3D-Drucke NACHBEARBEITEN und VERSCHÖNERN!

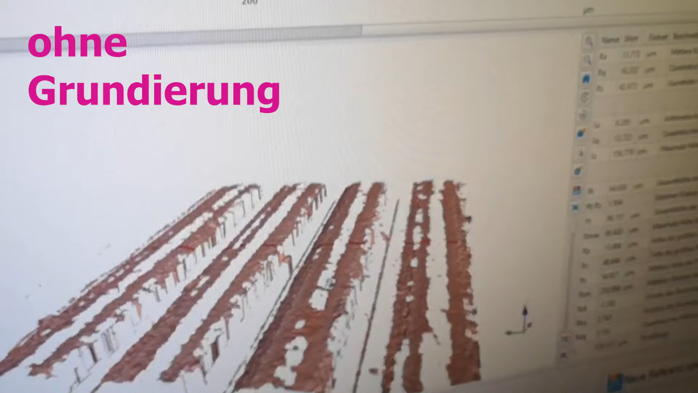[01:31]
Hier seht ihr die Oberfläche von einem 3D-gedruckten Teil mit einer Schichthöhe von 0,25 mm ohne Grundierung. Ich werde euch bei jeder Methode Mikroskopbilder zeigen.
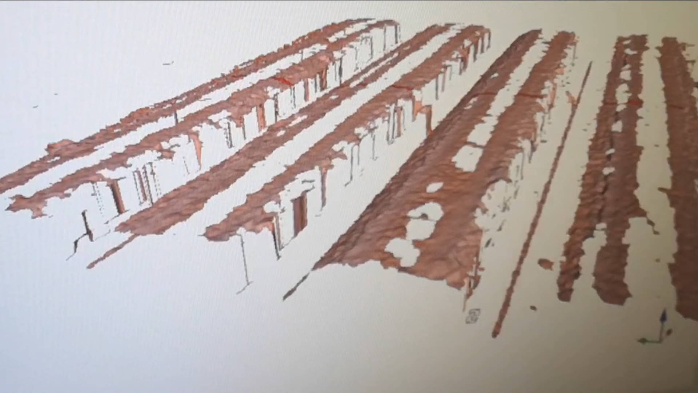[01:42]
Hier das Mikroskopbild von einem 3D-Druckteil ohne Nacharbeit, damit ihr schon mal auf dem Schirm habt, wie blanke 3D-Druckoberflächen aussehen bzw. wie sehr die Rillen ausgeprägt sind.
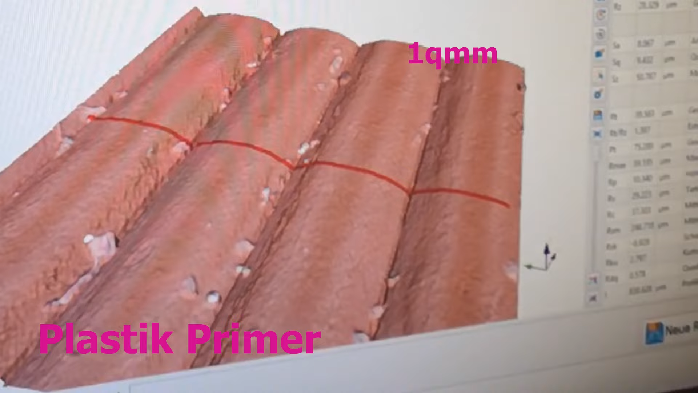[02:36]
Hier seht ihr die Oberfläche von einem 3D-gedruckten Teil mit einer Schichthöhe von 0,25 mm mit Primer.
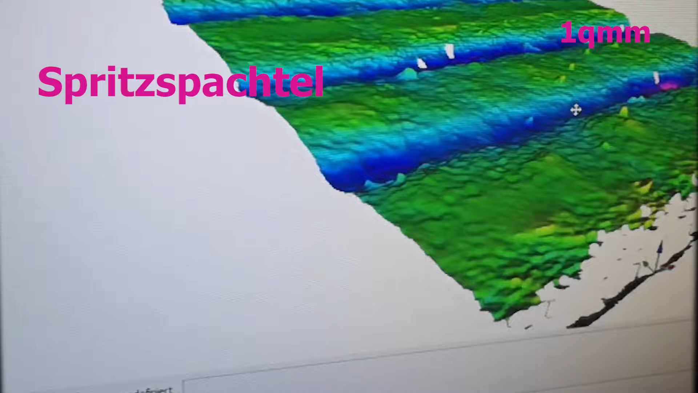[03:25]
Und hier seht ihr die Oberfläche von einem 3D-gedruckten Teil mit einer Schichthöhe auch von 0,25 mm und mit dem Spritzspachtel besprüht.